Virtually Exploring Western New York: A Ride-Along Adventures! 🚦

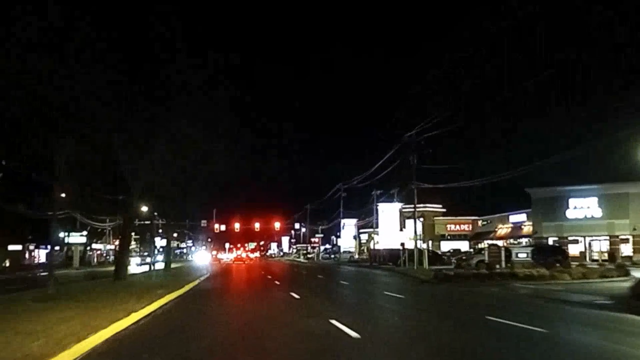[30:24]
May not be able to see them until they're up close, but there's a reindeer on the right. Two reindeer. And that's pretty nice.
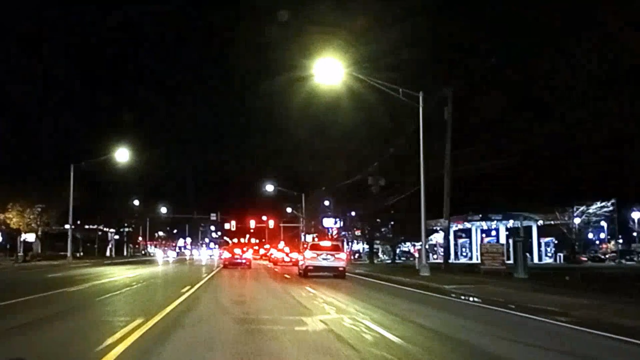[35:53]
Yeah, it's gonna go from in and out to blurry to non to blurry to non. Unfortunately, it's nighttime, and that's what happens. I almost got dashboard cameras for the truck at Kohl's. However, it wasn't 1080p. Damn! So, I ended up not getting.
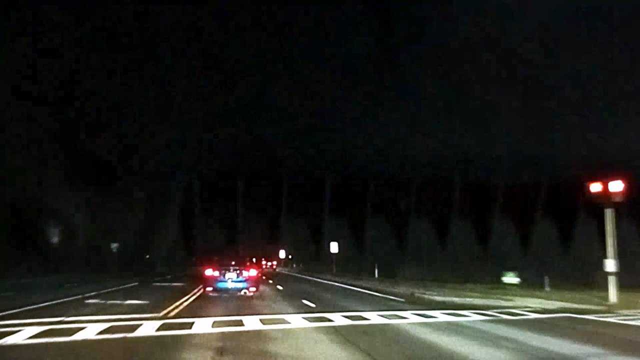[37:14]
Don't like this part. You got deer crossing in the area and it's very dark and I don't like driving in the dark. But actually with my with my glasses that I have, it definitely helps. Go down in glare on all sorts of stuff, so that's the nice part.
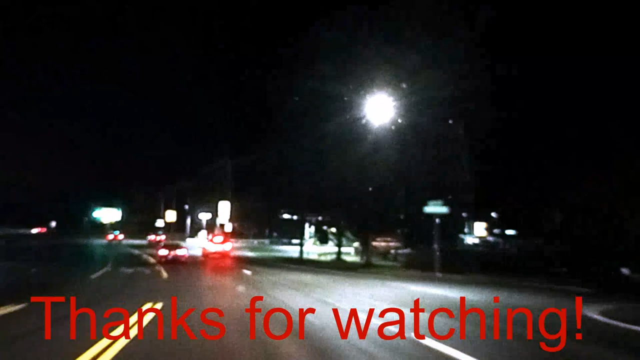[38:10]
Put some distance between myself and the driver behind me. Yeah, it looks like, okay. Well, all right then. Yep, okay. I believe this is red light number 3. I've been kept track.
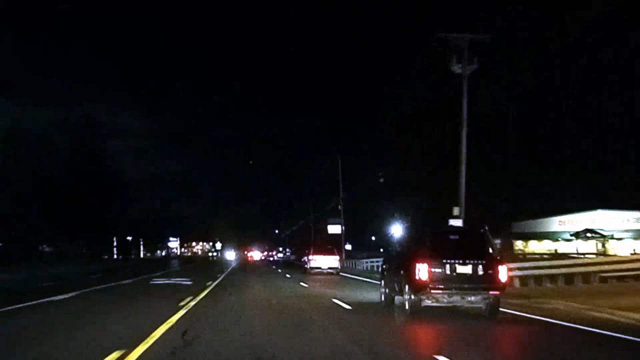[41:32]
That's great. Yeah, nobody can see the star in the movie, in the video, I'm aware. But take my word for it. With semi-country, we've got stars. With, what was was my cabin, we'd have a lot more stairs. However, the light pollution from Buffalo is leaking in, and I'm very unhappy about it. Damn light pollution.